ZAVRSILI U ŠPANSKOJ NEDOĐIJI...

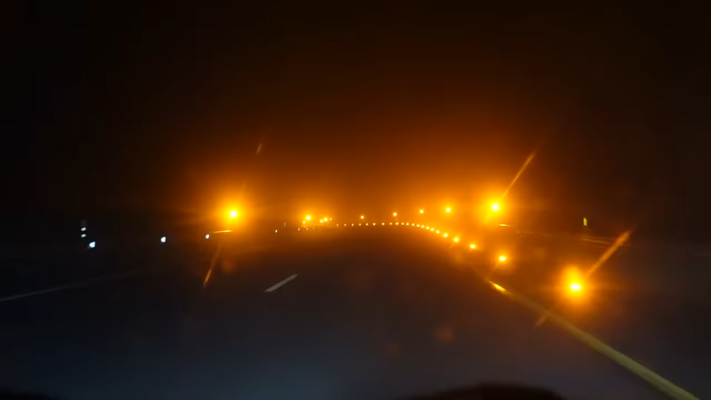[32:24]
mislio da je požar ne u principu kad je ja sam mislio da je utakmica neka bila jer imao i crveno ko baklje izgledao iz daljinu i sve i žutu i reko brate ovo je neki stadion ispod ali kad sam prišao vidjelao sam kakva je situacija da je magle ovde jako i da su upustili ovo ako nas imate tačke naprimer gde je ovo skroz desno ako vidite te linije uz zaustavnu tu ima po tačkica sve sva i pišu ovo puto kazi pratite tačke u magle i onda ti kad vidiš tu tačku desno znaš da si u desnu traku voziš polako pališ maglenke
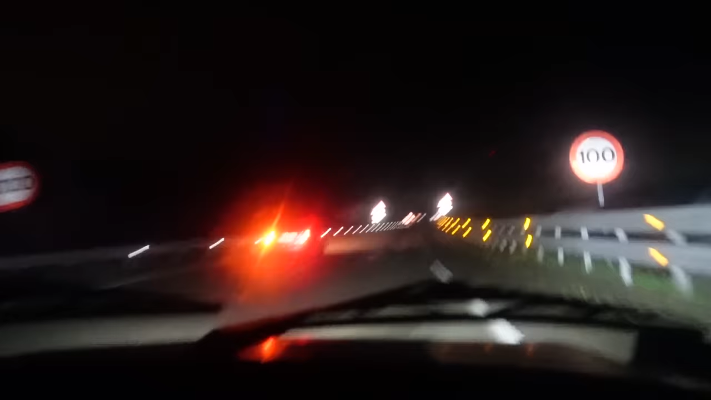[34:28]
divljači na putu to mi sad nije jasno kako ako autopu treba da bude okrađen i obezbeđen protiv toga kako će ti da držiš brzinu jer to je životinje može ti skočiti direktno ispred kola sa strane kako godi trijezideš a gajte levo od nas ko neke munje šta je bre ono napravi
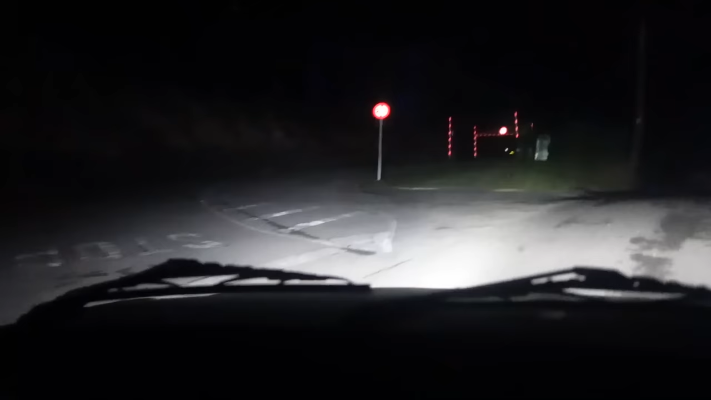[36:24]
le evo meni pokazuje da je za plažu dole ali dole vidimo neke kuće opet ćemo da probamo da vidimo vidim znak čorso kak didan street pa neću tu da se omuvam brate viš da je šuma nekada da nije sezona da je oći pomisliti